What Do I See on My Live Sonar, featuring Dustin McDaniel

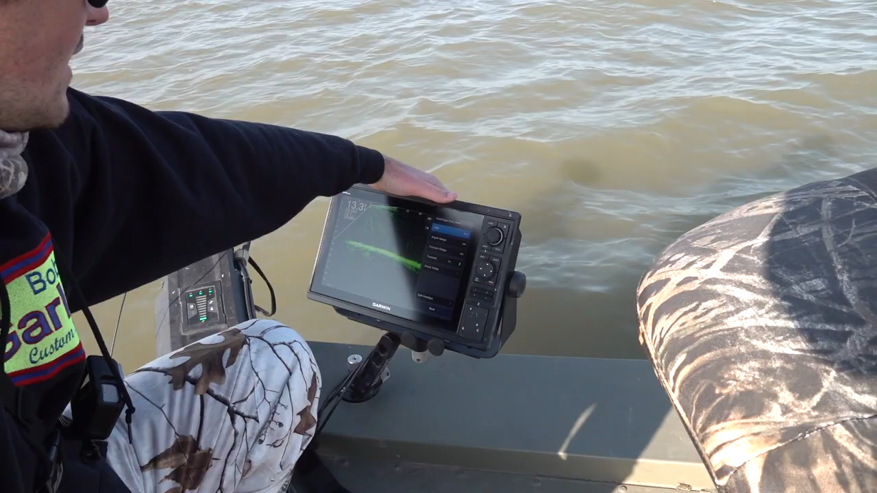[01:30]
going to click on menu I don't have the touch touch screen just for the fact of getting finger smudges and all that I like to keep this screen clean as I can throughout my day of fishing but I'm going to go on here I'm going to hit menu and I'm going to go down to sonar setup and you can see all these this is just the depth and forward range that's I'm always adjusting that depending on what fishery I'm fishing but we're going to go down to sonar setup we're going to click on it I prefer the black emerald color it's definitely optional between everybody it's definitely a
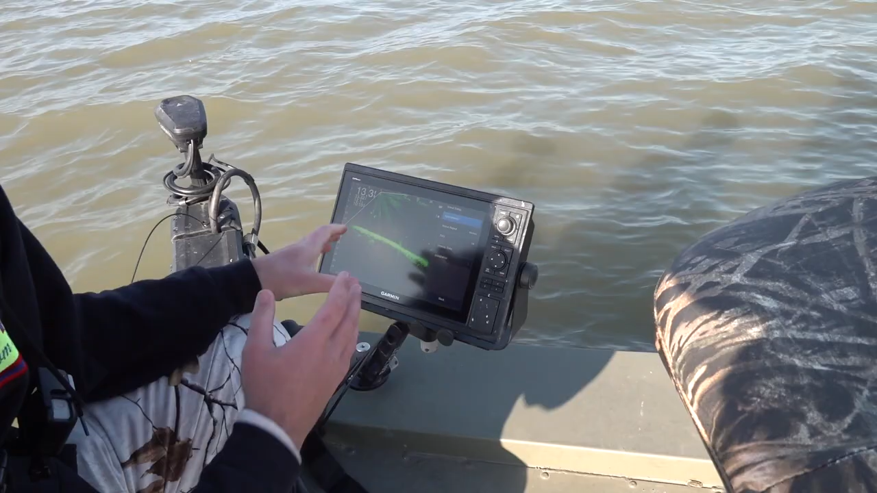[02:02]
preference everybody uses different colors I don't think the color matters near as much as what we're getting ready to get into the noise reject I always leave
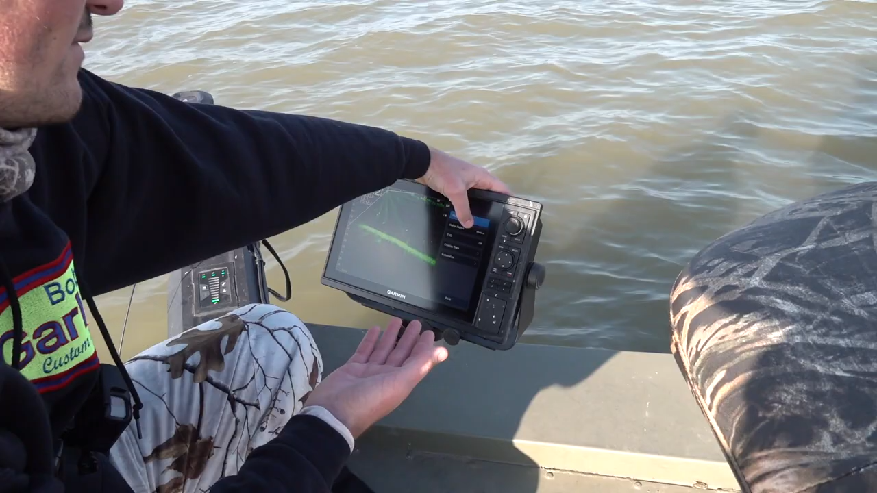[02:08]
on medium and the TVG off those are the two most important things in my opinion when I'm chasing
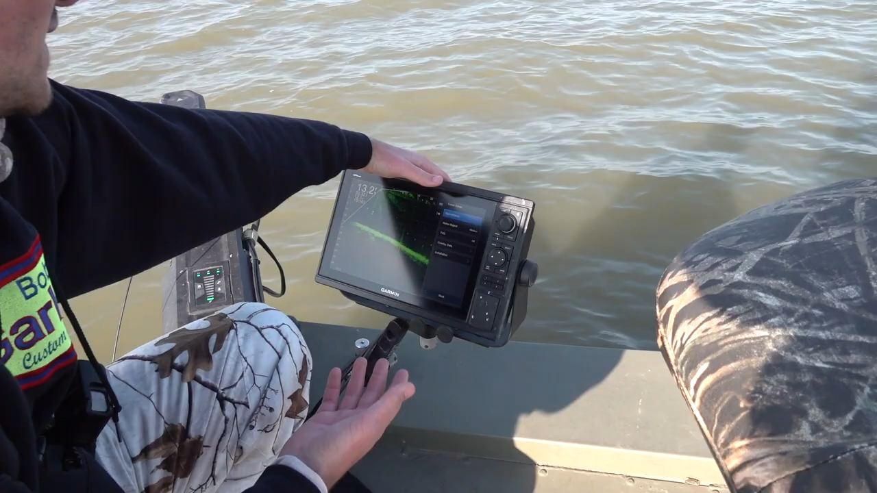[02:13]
fish and it's kind of another preference but if you're having a hard time seeing your bait or having a hard time picking through fish this is this is the main setup that I use year-round on any lake
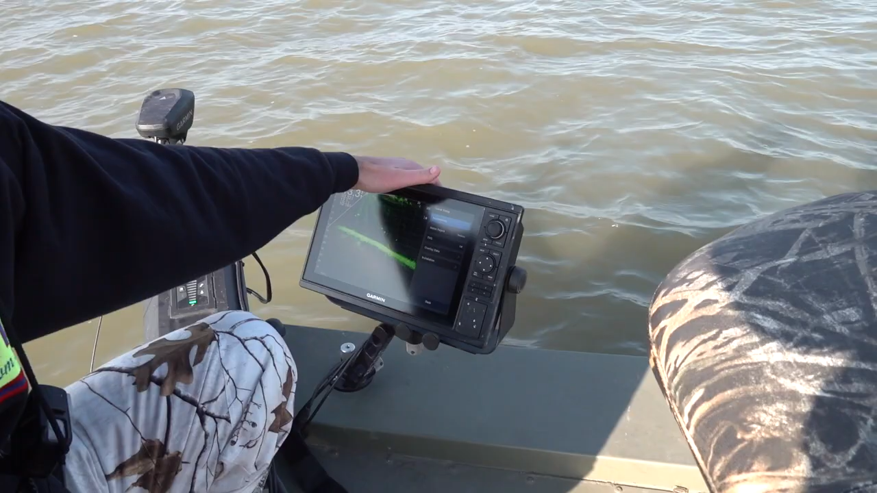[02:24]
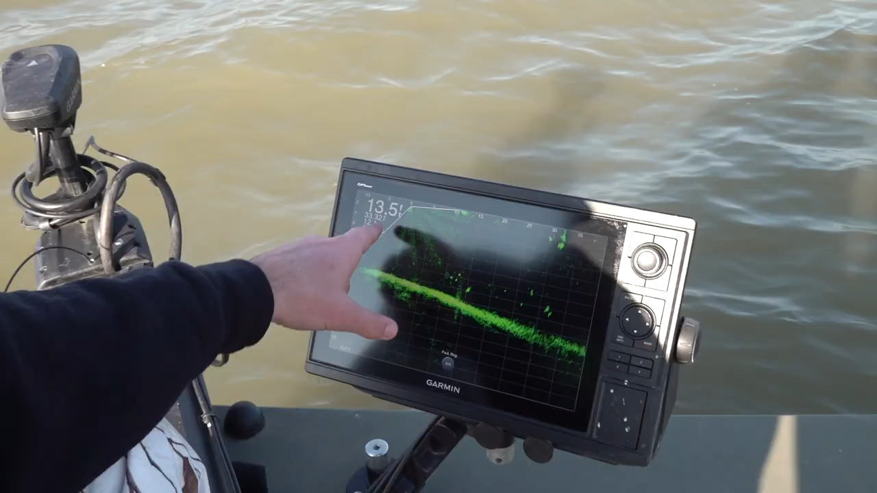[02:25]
I've got how deep the water is on the top left corner here the degree of the water and what my batteries are running it's always good to pay attention to the bolt of batteries
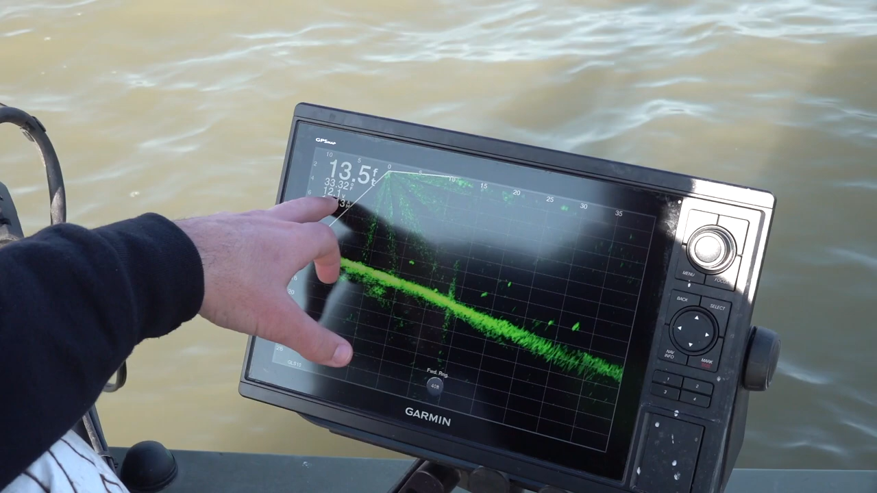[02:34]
if you're not running around 11 and a half to 12 volt you're gonna have a harder time with your live scope you're
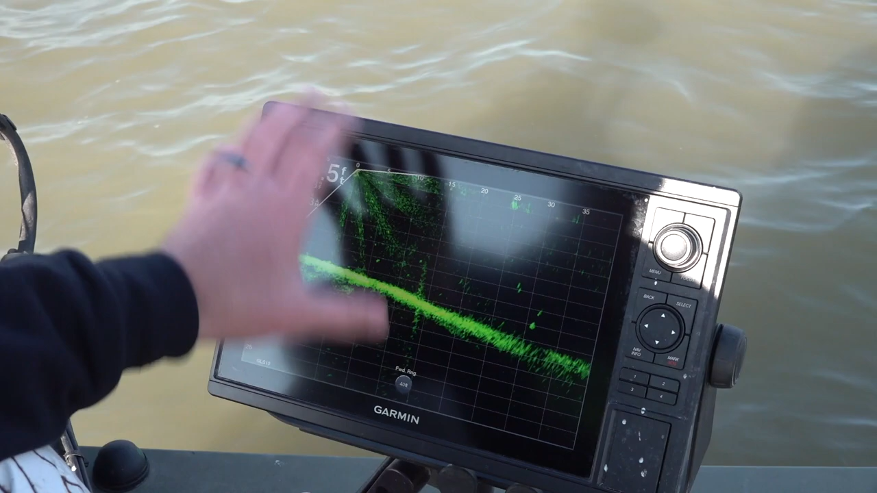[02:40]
gonna wonder why you're having issues your battery is very important to keep high if you're wanting to be successful on live scope as well as far as the numbers on top that's something
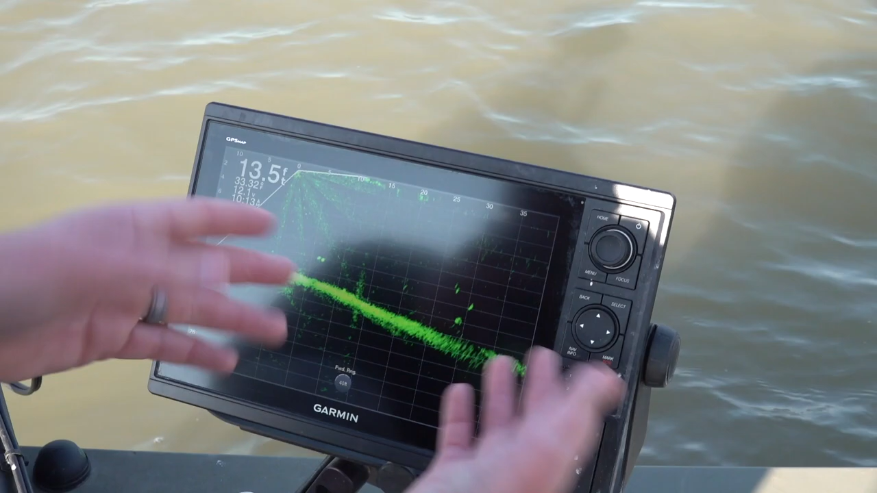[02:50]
I always adjust my forward range you can always mess with that just bring stuff in makes the picture clear when you get closer to the fish but for now you can follow these lines and like 5
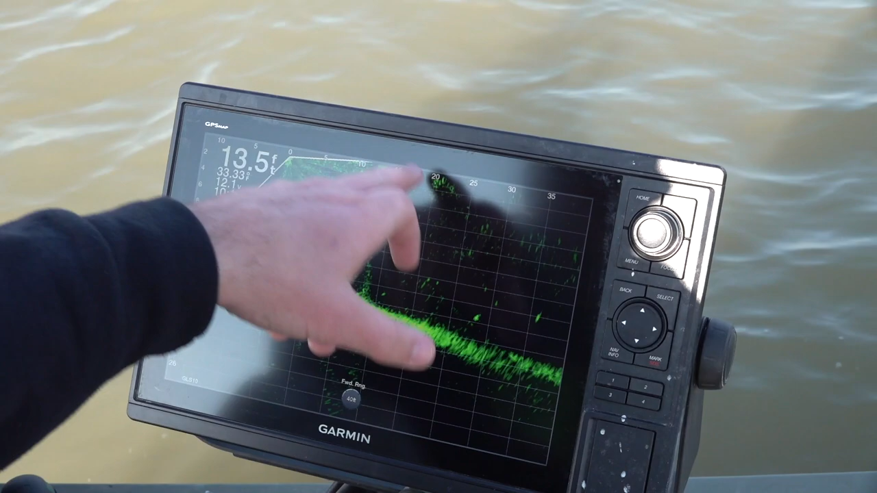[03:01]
10 15 20 however far that is away is how far it is from my trolling motor my trolling motor tells us where the where the fish are when they're bright and it's a 15 foot that means
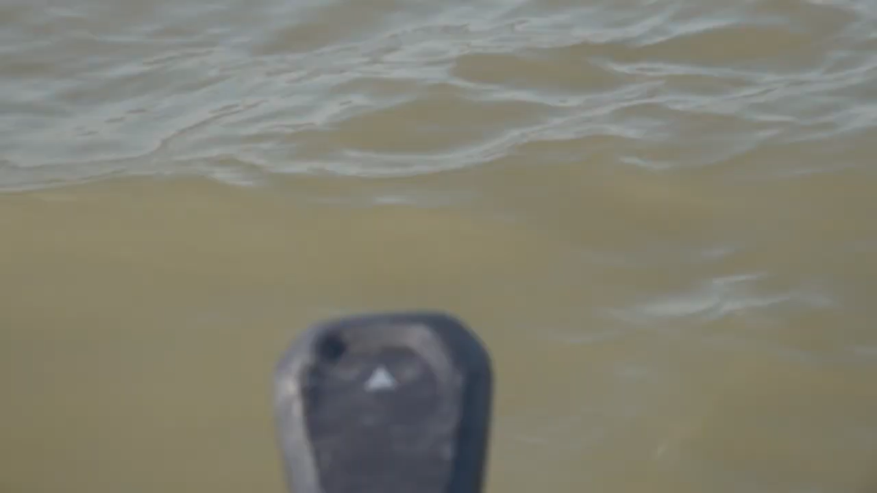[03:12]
that wherever that arrow with that trolling motor's pointing is where that is to put the bait on top
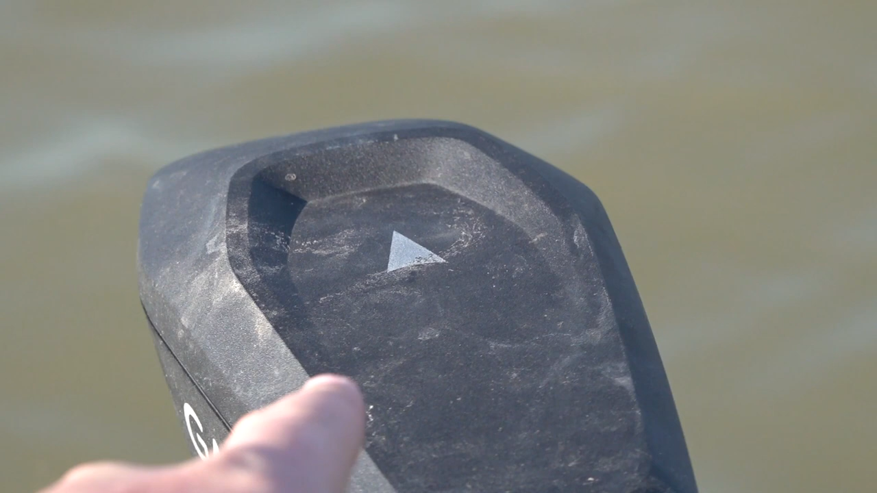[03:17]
of that fish that's why I put the transducer on the trolling motor for my depth guys I always
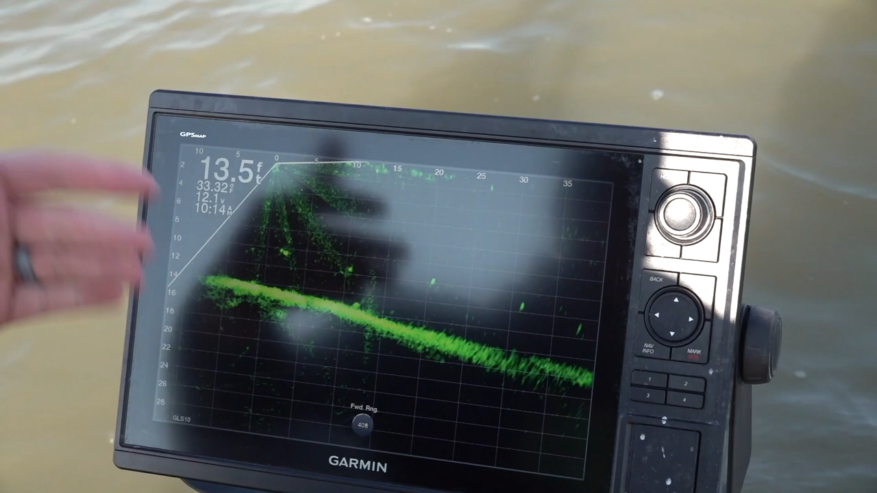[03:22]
On screen: depth 13.5 ft
adjust again I always like to leave a little bit past my bottom I'm always going to be if the if the
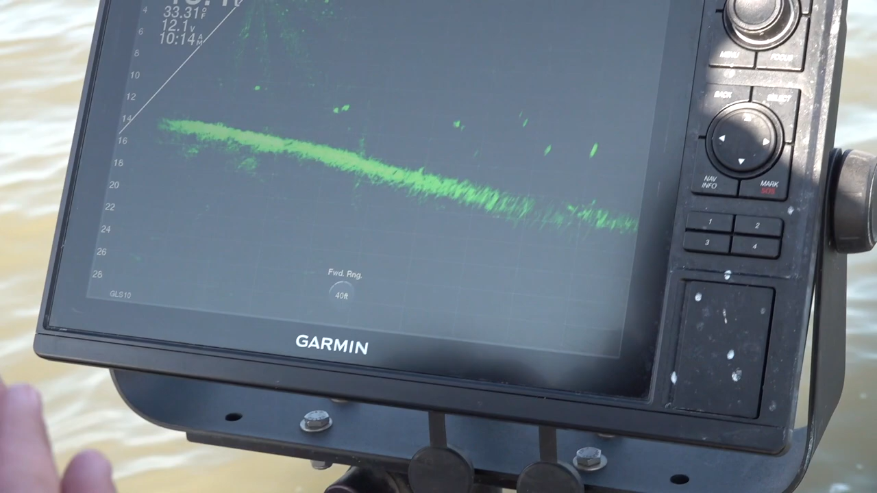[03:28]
bottom is 40 foot deep I'm gonna run it all the way because sometimes you can miss fish that are sitting under
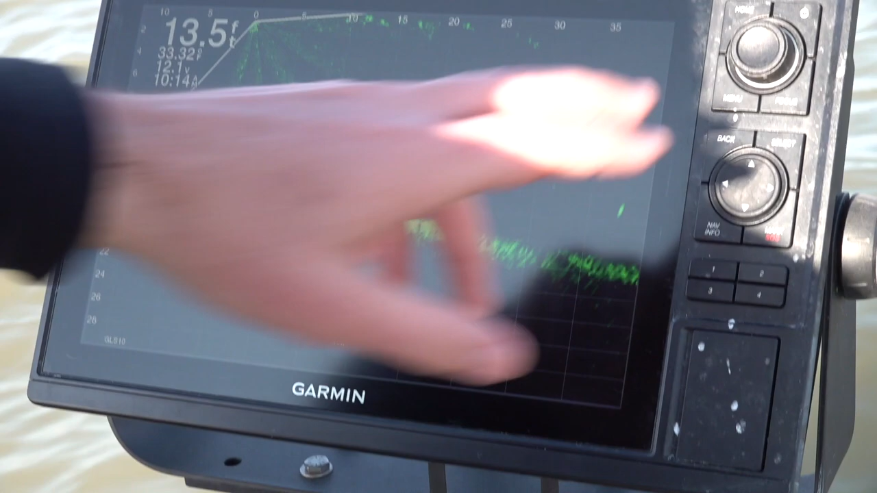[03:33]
On screen: depth 13.5 ft
your screen if I bring my if I bring my depth the range up like that so now I'm 10 feet anything under 10 feet I'm not gonna see so I always want to make
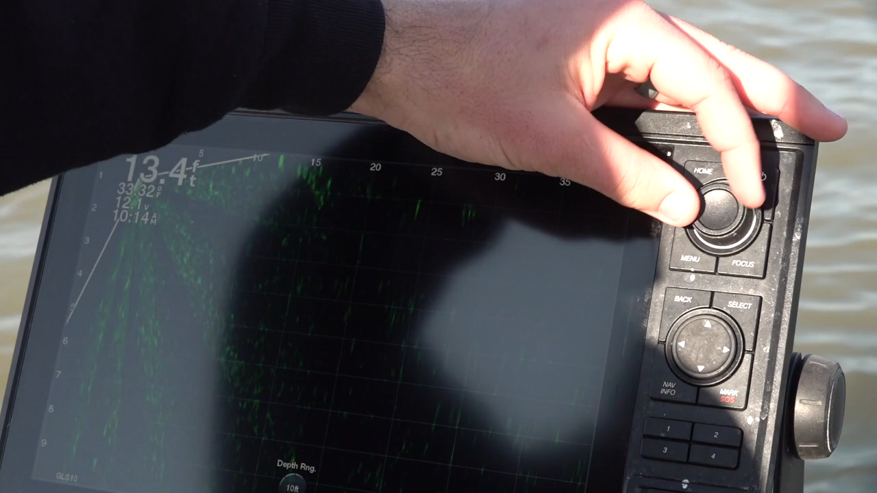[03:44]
On screen: depth 13.4 ft
sure the bottom is in the picture because that bottom can hold fish a lot of the times so I always